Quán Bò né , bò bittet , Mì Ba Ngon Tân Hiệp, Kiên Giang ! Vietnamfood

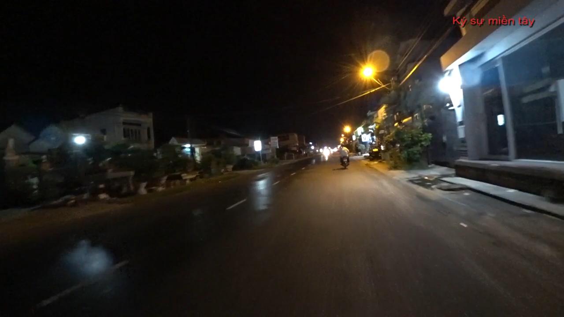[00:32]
Lâm vẫn chưa có dịp tin đó nữa, thì có dịp thì Lâm sẽ quay luôn để giới thiệu với mọi người. Thì đây là chỗ từ Lâm ở trọ tới chỗ đó thì nó khoảng như khoảng 400 m hoặc 500 m gì đó, hơn một tí. Thì ở đây là ở phía trước mặt đó là đây là quốc lộ 80.
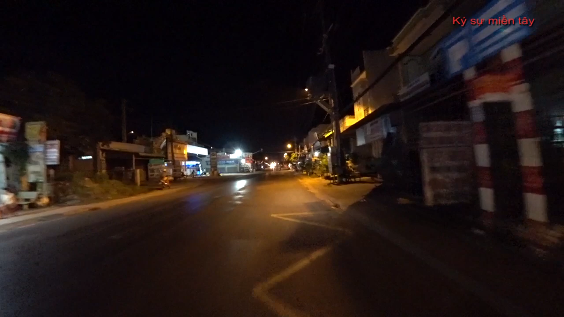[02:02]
còn bên tay trái là cái đây đây là chợ mới, chợ Sao Mai Tân Hiệp mới làm đây sau này.
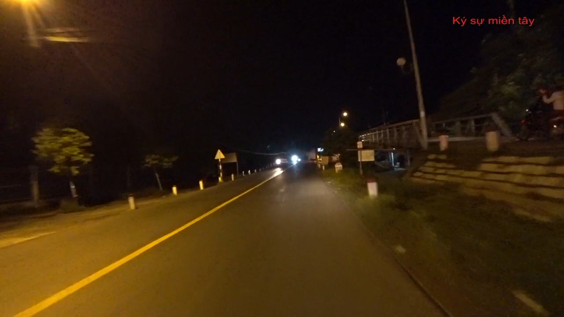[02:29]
Đây là cầu Tân Hiệp ở bên đây, bên đây là cầu sắt bắc qua kinh Zero nè.
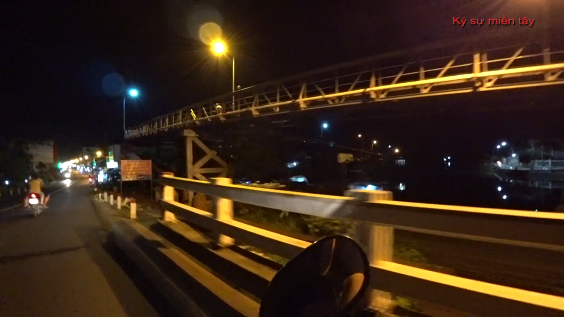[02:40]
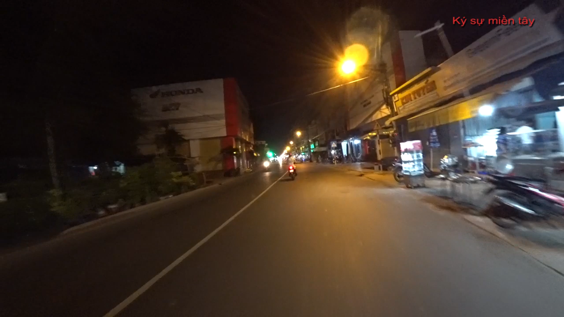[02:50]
Khu vực này vẫn còn buôn bán các loại thức ăn ở hai bên đường nữa rồi. Đây đây là khu vực chợ cũ.
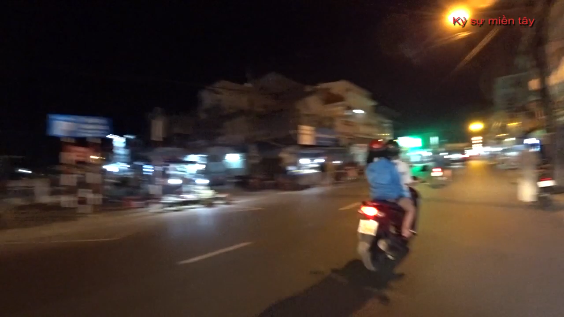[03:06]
Ở đây là các tiệm mới dọc đường thì vẫn còn mở thôi, còn ở trong chợ là đóng hết rồi. Đây là trung tâm của huyện Tân Hiệp.
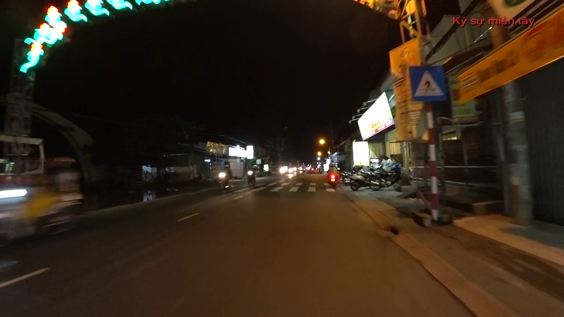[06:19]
Bò né bò bít tết ba ngon. Đây ghé nè.
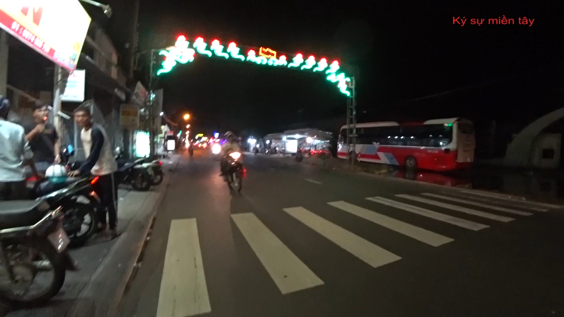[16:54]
Đối diện cung thiếu nhi nhà văn hóa thể thao của Tân Hiệp.
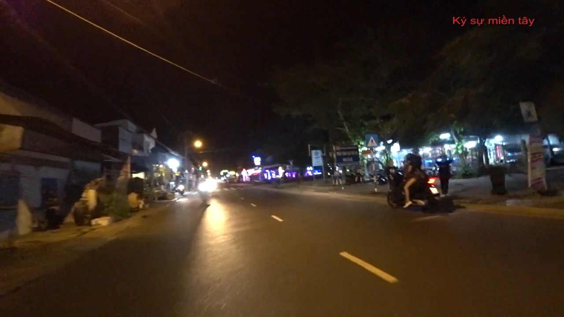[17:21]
Buổi tối ở đây thì chỉ có quán cà phê thôi, cũng không có được đi mua sắm gì.